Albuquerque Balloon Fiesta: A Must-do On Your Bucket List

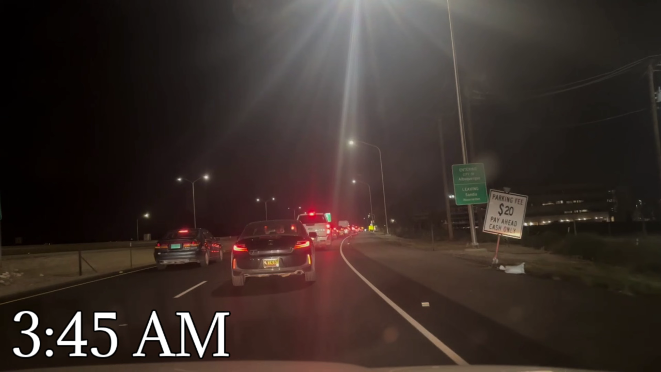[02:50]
We left the hotel at 3 45 and it took from the time we turned off the interstate to park 35 minutes, I think, or close to. I would say it was closer to 45 minutes.